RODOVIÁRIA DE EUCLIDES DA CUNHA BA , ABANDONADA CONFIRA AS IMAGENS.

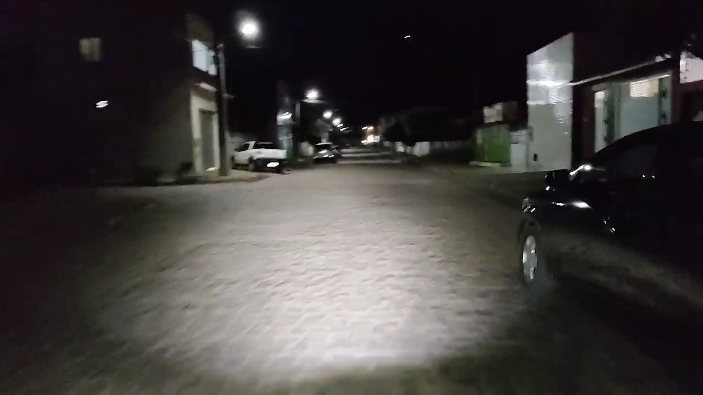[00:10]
Aqui é entre os bairros Jardim Brasil e do Domacário, né? Vamos dar um giro aqui, dar um giro aqui na nossa Euclides da Cunha, né? Vou ser sintonizado aqui pelo nosso site webeclides.com Eita! Tempo firme hoje, né? Vamos dar um giro aí na nossa cidade Vamos dar aqui um giro na nossa cidade Olha gente, hoje na nossa Euclides da Cunha A polícia recuperou um veículo, né?
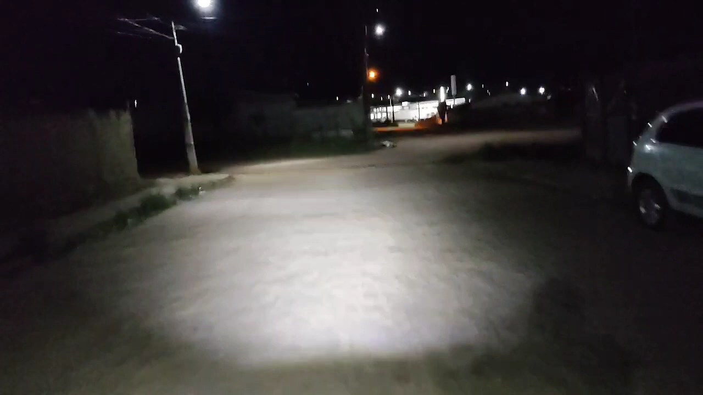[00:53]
Estamos voltando aqui Aproveitar para fazer um vídeo aqui, né? Essa rua aqui realmente merece aí, né?